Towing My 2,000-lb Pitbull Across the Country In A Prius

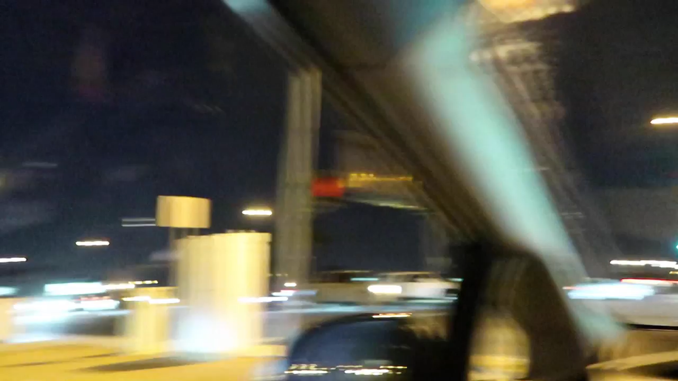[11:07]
All right, well, we're here. We're at Walmart. This is where I'm planning on sleeping tonight.